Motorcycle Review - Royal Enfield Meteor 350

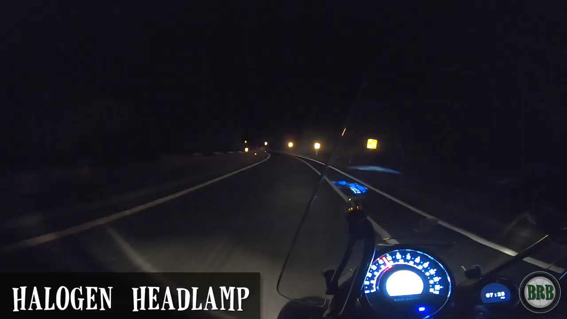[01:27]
This thing really floods the road in front of me with so much light. I can see everything. I'm really happy with it.
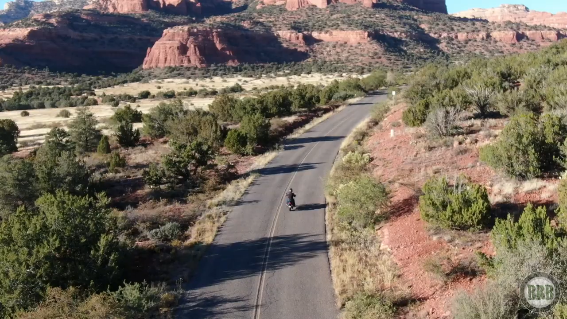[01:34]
I live in a national forest, so I have lots of wildlife here. Deer, coyotes, javelina, foxes, bobcats, even a couple of bears have come into town.
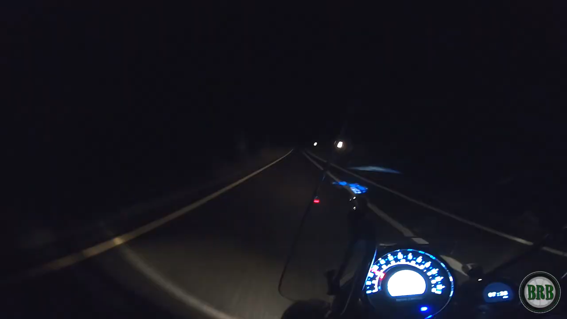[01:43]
So when I'm riding at night, I really depend on a good headlamp to let me see what's happening in front of me. This thing really does a great job.